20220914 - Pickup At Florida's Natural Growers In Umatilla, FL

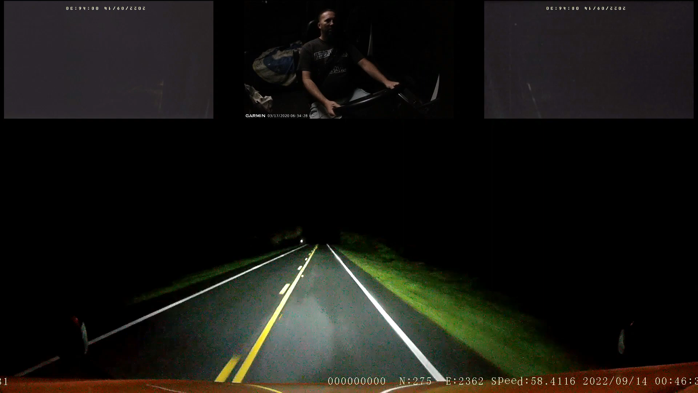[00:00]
Good morning, everybody. All right, today is September 14th. Local time is just after 3:45 a.m. Eastern time. We're coming up on Pittman, Florida. We are on our way to Umatilla to pick up a load of fruit juices, or it should be fruit juices.
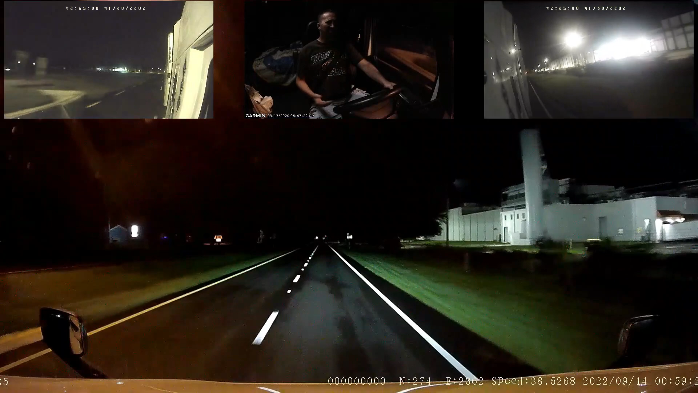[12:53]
I ended up missing my turn, so I ended up just getting off at US 27 southbound and took it over to the